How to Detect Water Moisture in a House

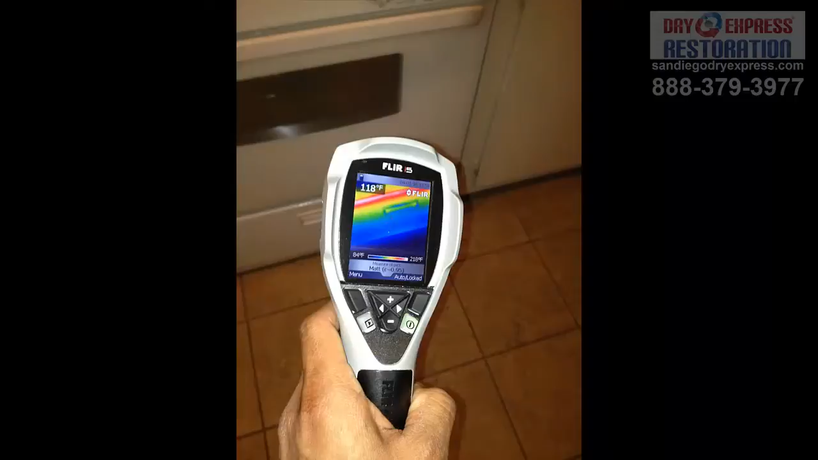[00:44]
On screen: spot 118°F
That measures the moisture through the temperature variation of different materials.